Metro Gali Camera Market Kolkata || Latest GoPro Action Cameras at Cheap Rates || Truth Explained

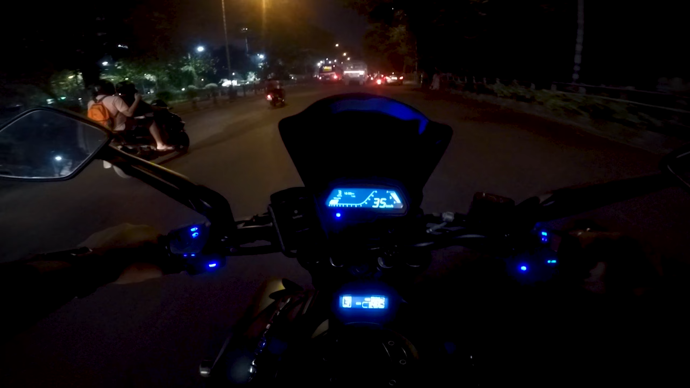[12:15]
क्वाइट अ स्मूथ बाइक गाइस, एंड पावर भी काफ़ी सही है गाइस इसमें।
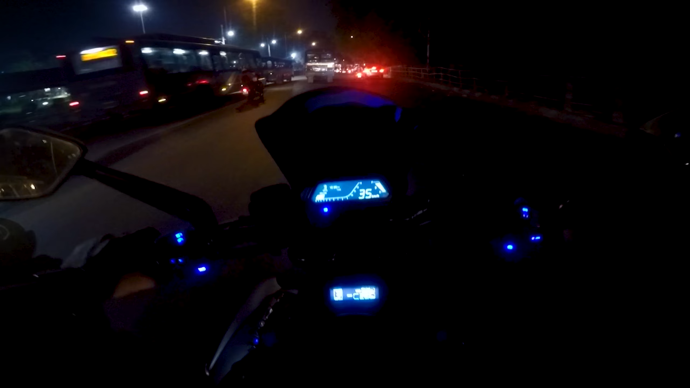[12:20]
तो ये वाला जो इंजन है गाइस काफ़ी पावरफुल है,
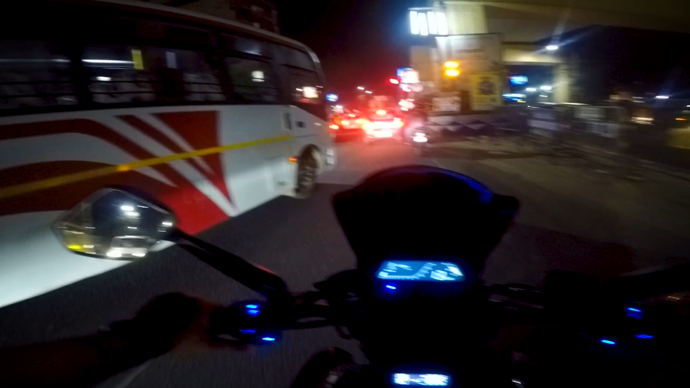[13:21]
देखो देखो देखो कैसे पूरा कट कर रहे हैं, माय गॉड, ये लोग परवाह ही नहीं करते और कोई है या नहीं रास्ते पे। गाइस फाइनली आई एम बैक होम। तो आज का दिन थोड़ा एक्टिव था क्योंकि आज मैंने 2 वीडियो शूट कर लिया हूँ।